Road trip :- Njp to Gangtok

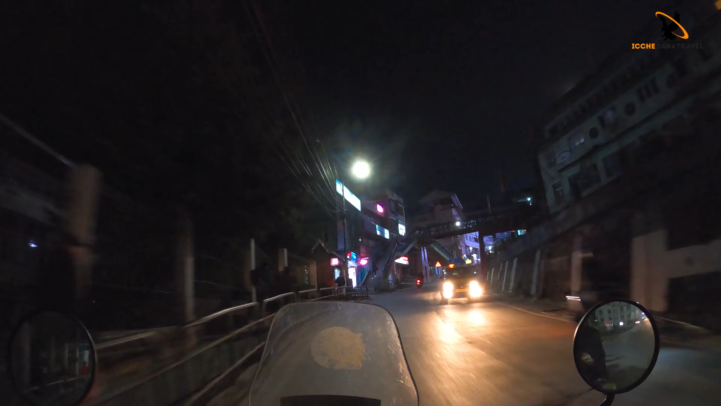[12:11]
আমাদের হোটেল বুক করা আছে, আমরা হোটেল এখানেই আছে, এ হচ্ছে উপর দিয়ে গেলে হচ্ছে আমাদের গ্যাংটক মেল, আর আমাদের হোটেল কিছুটা আগে।
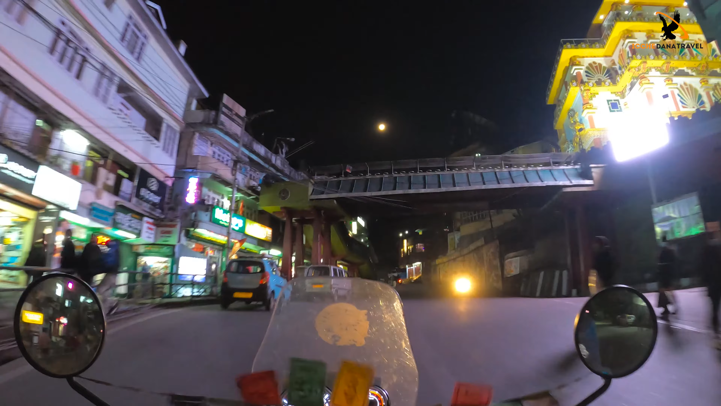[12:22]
তো চলো হোটেলে গিয়ে তোমাদের সাথে দেখা হচ্ছে, কারণ